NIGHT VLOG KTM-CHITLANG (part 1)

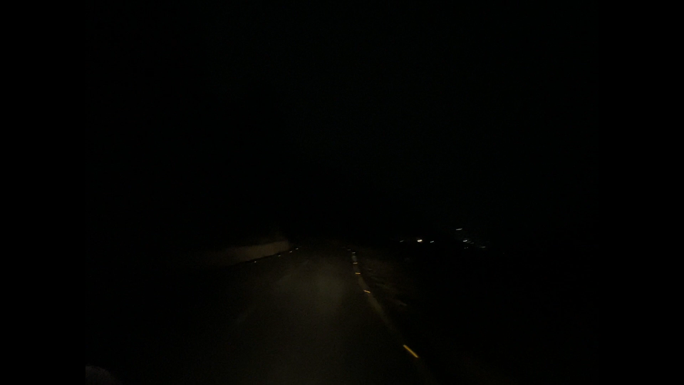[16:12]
पाहाडीहरू कस्तो रोड छ है मिठो गाइसहरू मैले माथिबाट देखाउँछु कि टल्किँदा रहेछ है
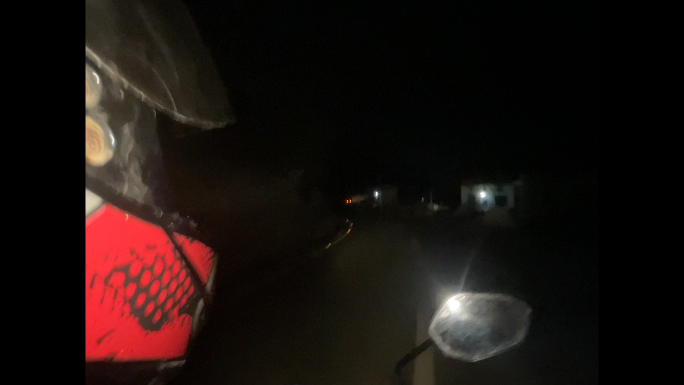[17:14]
गाउँ आयो चित्लाङ आयो है दस बिस्तार तल डाँडो
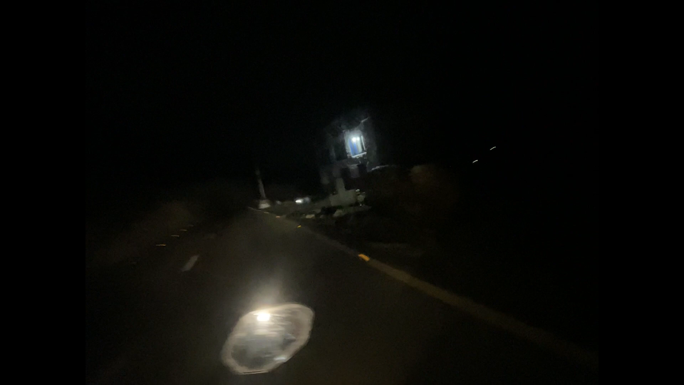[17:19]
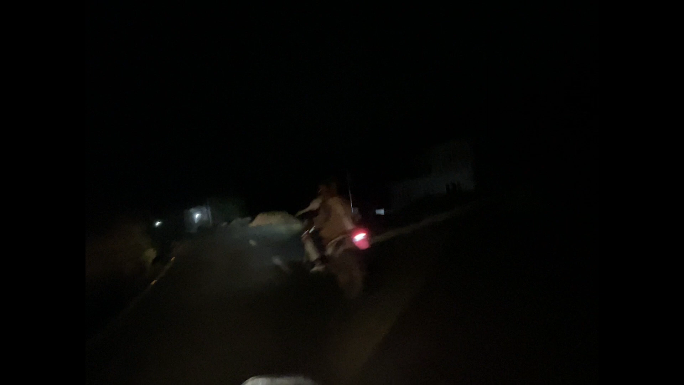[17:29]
अनु बटे गल बचाप बचाप बाटो चाहिँ मारेकै छ बचाप निकाऊ है हाँसप ठिकै छ गाईहरू हामी पुग्यौँ अब पुग्छौँ होला अब होटलहरू खोज्नु पऱ्यो त्यहाँबाट